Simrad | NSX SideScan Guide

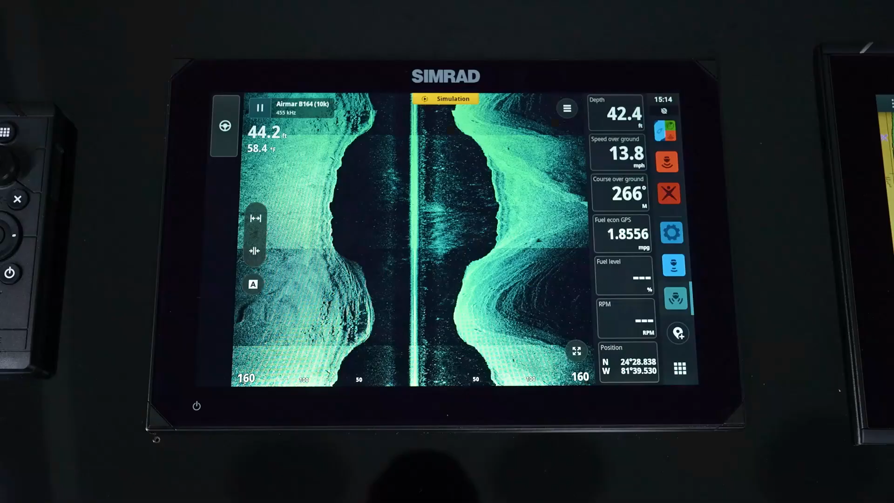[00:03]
On screen: speed 13.8 mph
This allows you to look left and right of the vessel.
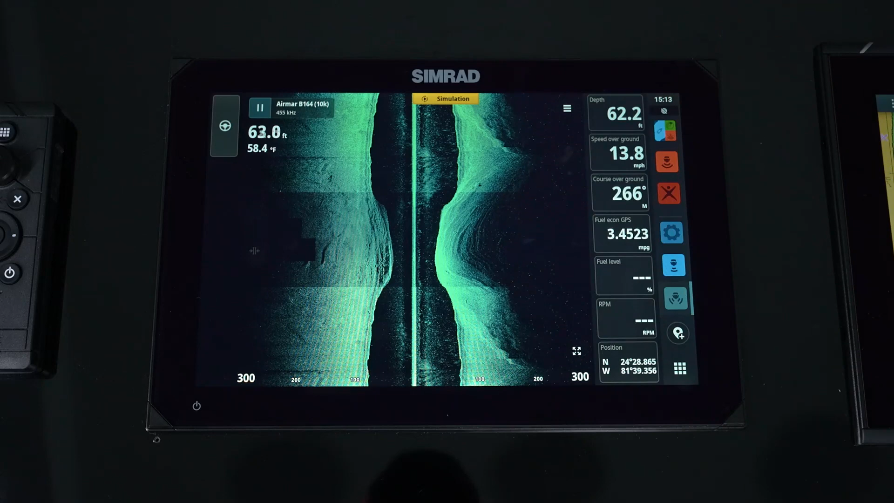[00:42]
On screen: speed 13.8 mph
We're looking out to the left and to the right of the vessel. So as you can see, we see time data as it's going on behind us. Now on the page, we do have the ability to open up the full screen with a quick icon press. So now we can eliminate any other activity bar or sidebar to simply grab that.
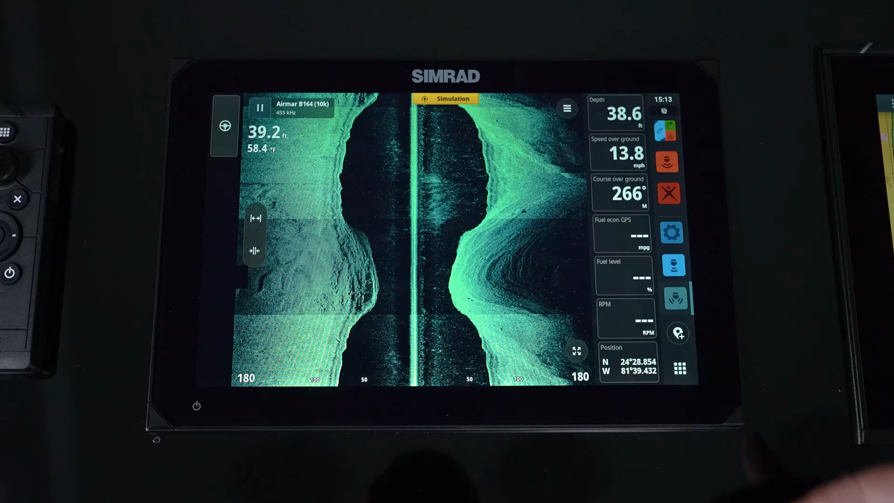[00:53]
On screen: speed 13.8 mph
We have the ability to pause our sonar.
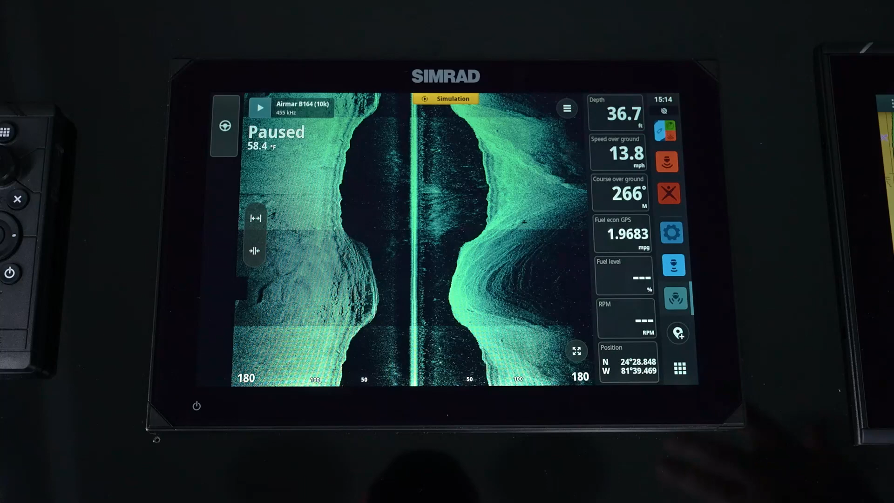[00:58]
On screen: depth 36.7 ft, speed 13.8 mph
So if we're taking it up out of the water in a lift or in a trailer, we don't want to be transmitting. We can do our zoom in and zoom out.
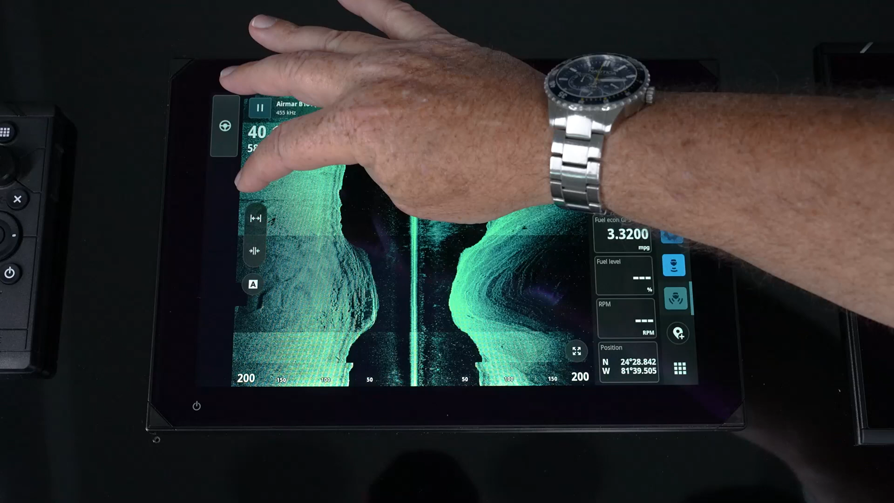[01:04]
So we go out or in simply by the buttons on the screen. And we have whether we're in auto range. So simply drops it into auto range for us.
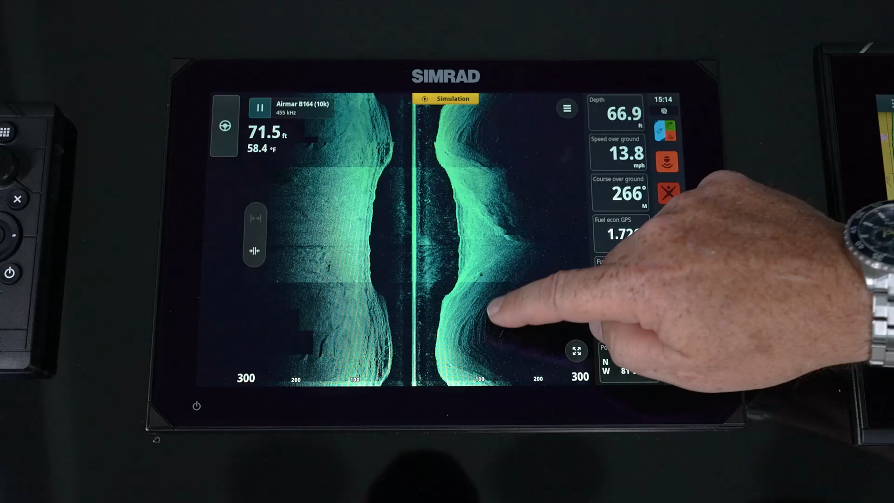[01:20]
On screen: water 58.4°F, speed 13.8 mph
And then with that, we have the ability to scroll back in time. And you notice it gives us our graph to see how far back we can go. But scrolling back in time, we can either just kind of see with a range in bearing where that point is. You can also by pressing and holding that or touching that cursor, we can go in and add a waypoint at that position. And then when we do that, you notice we get a new icon and that's to get us back up to live data.
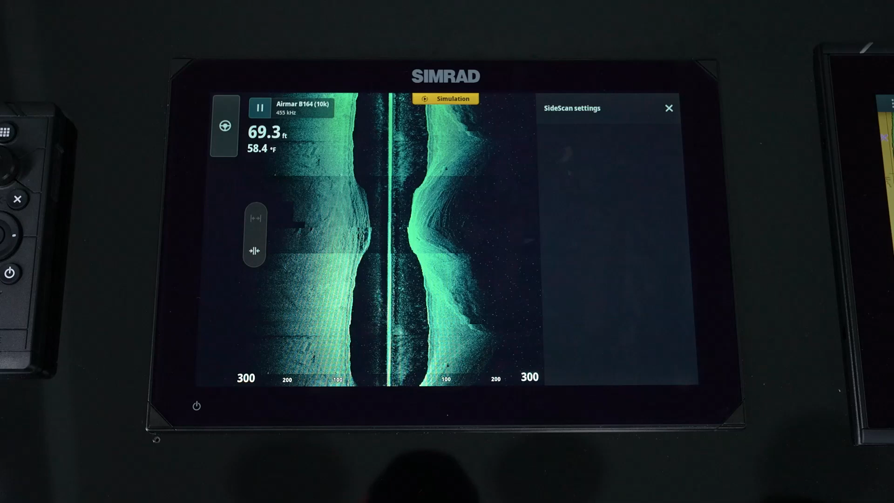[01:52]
On screen: depth 69.3 ft, water 58.4°F
So to go in and actually manipulate our side scan, we hit our menu button. And now this gives us the ability to go into range. So we have the ability to leave it in auto range or manually range up or down. Frequencies. So side scan like down scan is 455 or 800 kilohertz. For shallow water, you're going to use 800 kilohertz, good for about 75 to 125 feet. After that, you're going to go into that 455 kilohertz for the deeper water.
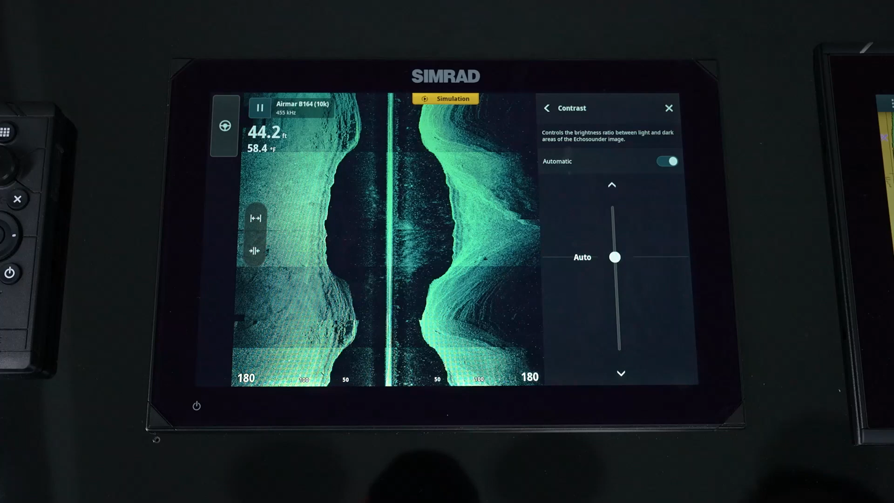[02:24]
On screen: depth 44.2 ft, water 58.4°F
Contrast. We have the ability to do auto or manual contrast. I will tell you the biggest thing I see is with adjusting contrast is they overdrive it. When you overdrive contrast, you'll notice that you lose all detail, whether you're over or go way down too far.
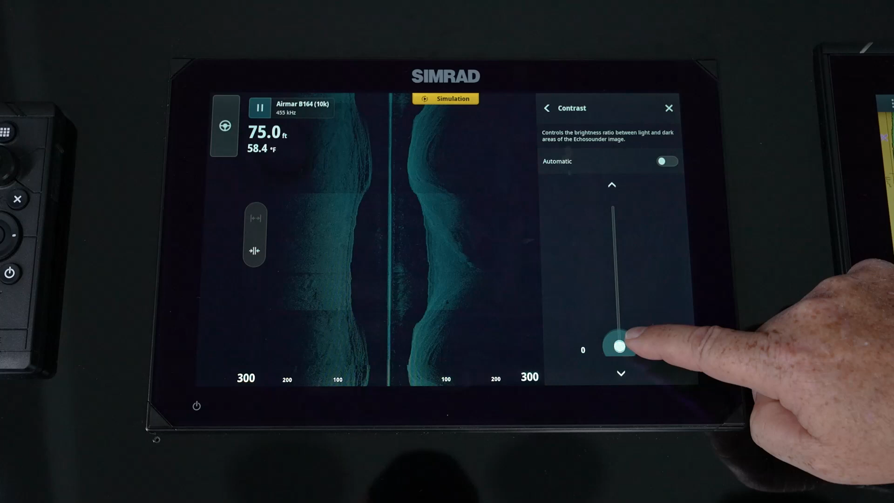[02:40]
On screen: depth 75.0 ft, water 58.4°F
You just can't see the targets. So you're going to adjust that to where it is. That leading edge is that brightest color. So we'll bring that up a little bit and we'll put that there. Now, even if we're in auto mode, we still have the ability to make it more aggressive or less aggressive. All we're doing is saying, here's where we want through the entire range.
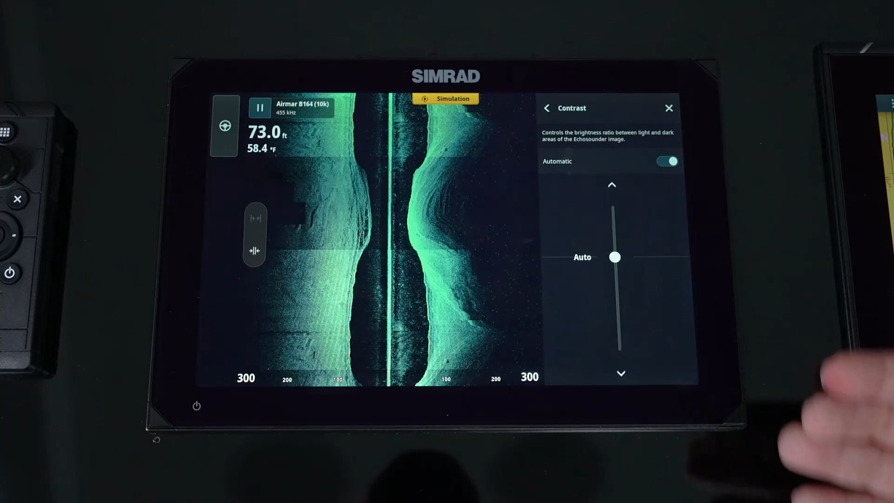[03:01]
On screen: depth 73.0 ft, water 58.4°F
As it changes ranges and we change settings, that we want to make it the same return signal or strength. And that's even in auto while you get that plus and minus feature.
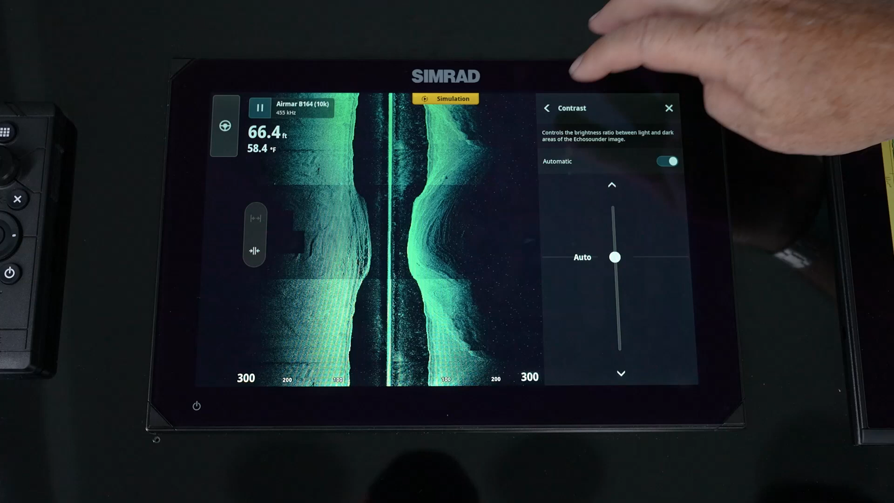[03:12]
On screen: depth 66.4 ft, water 58.4°F
TVG is time varied gain. Time varied gain kind of helps that upper 20% of the water column. And you have the ability to go in and do low, medium or high. You can see inside scan, the upper water, upper 20% is actually the water column. And you see, as I take it down, I'm getting more noise on the surface.
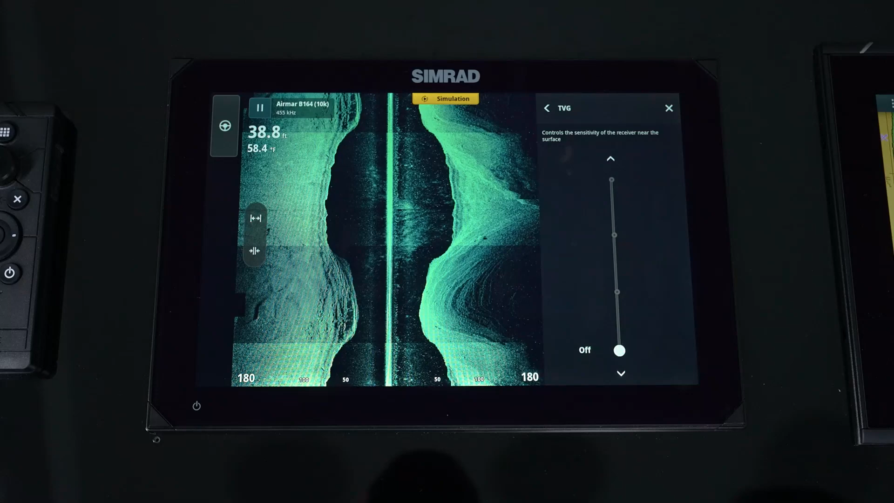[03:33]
But that's TVG or time varied gain range lines. So if we want to know how far out, we've got some dedicated range lines and you can see that they've got their distances located below and that can be turned on and off. Now, because we do have the ability to look, whether it's right or left port or starboard of the vessel, we also have the ability to choose those views. So if I only want to see left, I can only just look at the left side of the boat.
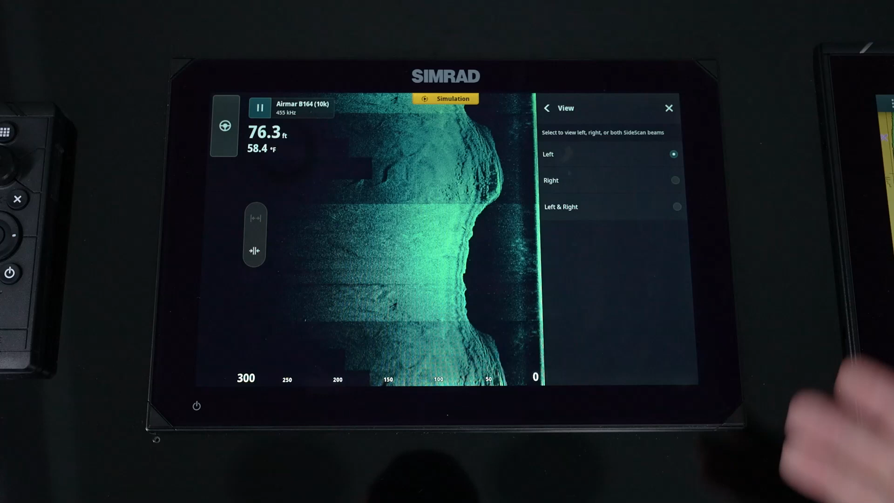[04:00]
On screen: depth 76.3 ft, water 58.4°F
If I only want to see right, I can just do that. Or I do have the ability to put up both. And that's under view.
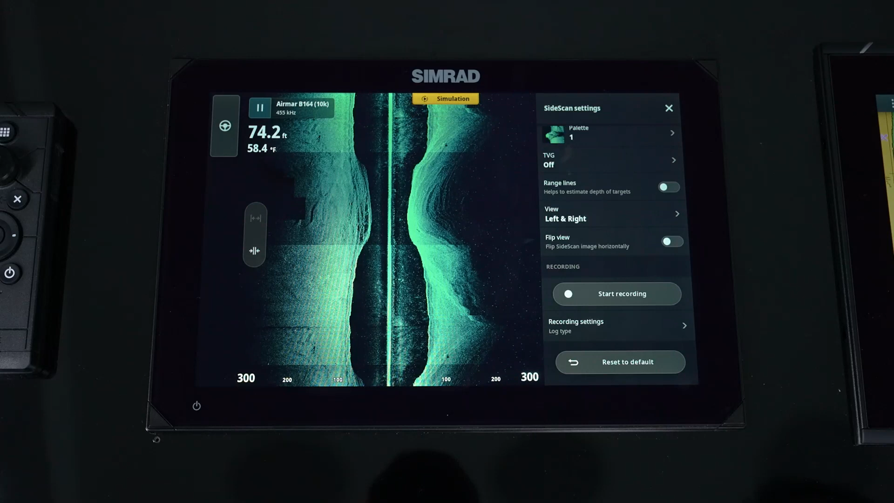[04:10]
On screen: depth 74.2 ft, water 58.4°F
Side scan. What that does is in the event you've installed the transducer where the cable does not come out the front. So whether it's a through-hole transducer,
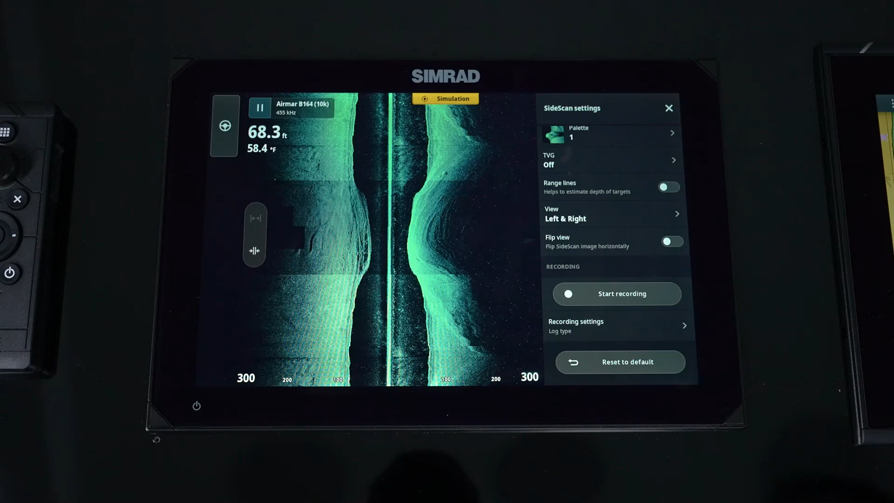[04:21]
On screen: depth 68.3 ft, water 58.4°F
whether it is a transom-mount transducer, the cable, the way we set it up in the softwares originally come out the front. But certain installations, you can't do that. It comes out the back. No problem.
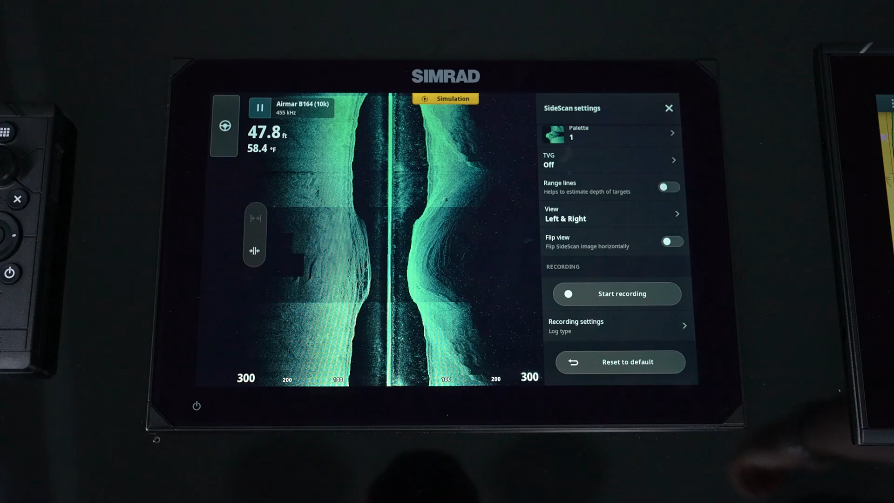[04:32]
On screen: depth 47.8 ft, water 58.4°F
We just flip left and right. The easiest way to tell is you go next to a bank and it's supposed to be on your right hand side and you see the bank on your left hand side. Just hit flip view and that will correct that. And then we go down and we can do recordings. So we have the ability to record a file, record an afternoon, record a day. And with that, we can simply hit start recording.